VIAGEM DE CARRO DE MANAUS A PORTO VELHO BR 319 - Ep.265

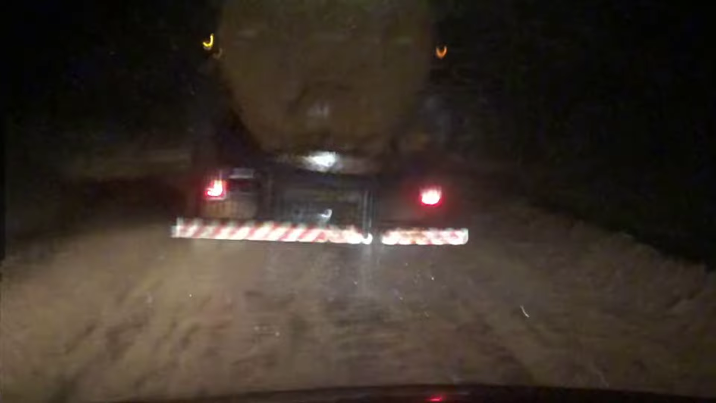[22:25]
É o seguinte, aqui não para não, tá? Bora junto. Ó, chama! Patrol zona na frente e nós fazendo a segurança aqui atrás, né? Estamos no trecho aqui entre o Gaúcho e Realidade. Estamos aqui próximo, falta 60 km para chegar em Realidade.
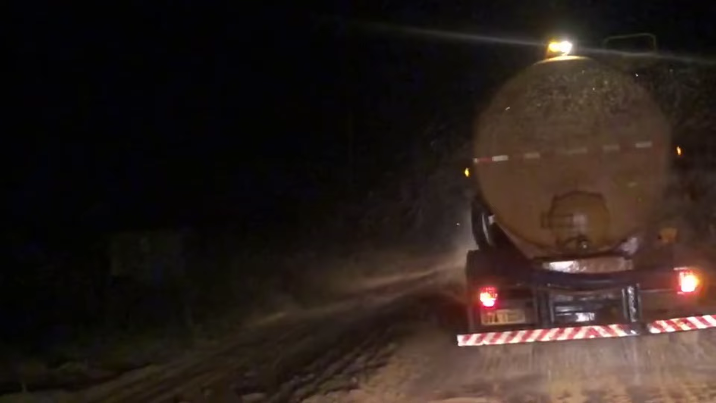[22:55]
Olha aí, passando aqui no trecho. Tudo tranquilo aqui, muita tranquilidade aí. Passando no trecho aqui do KM 530. Olha só, deparamos aqui com carro tanque.